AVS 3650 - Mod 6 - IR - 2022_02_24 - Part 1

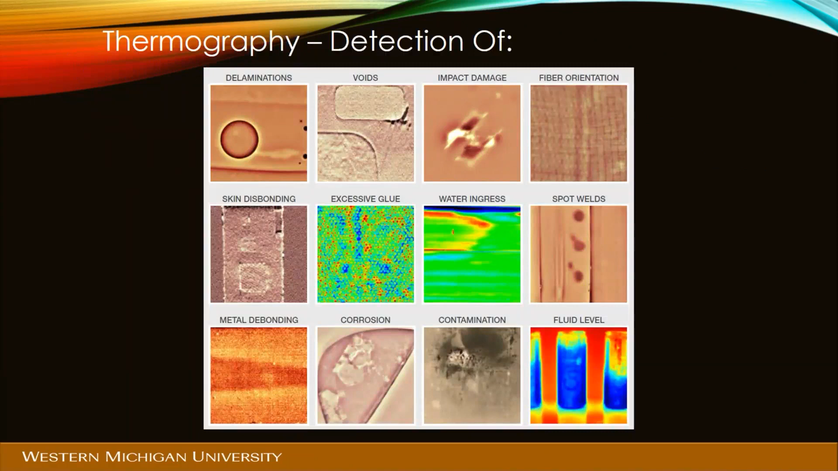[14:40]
void or than a solid in the void it's going to transfer slower into and out of water than it is a fiberglass composite like what's shown on water and so on
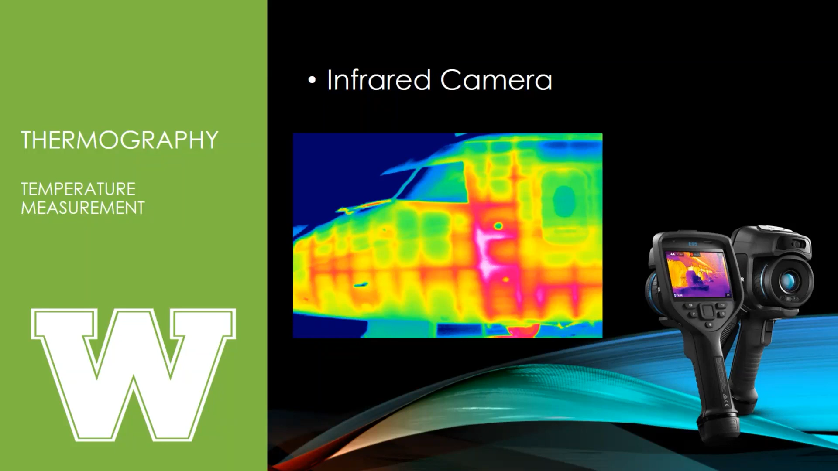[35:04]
that's where the structure is behind that structure behind that metal is going to transfer heat better than the air in the areas between you know most of this area is just skin with air behind it and then you have structure where you got more metal transferring more heat into that area okay so again raw we were we were direct viewing an infrared image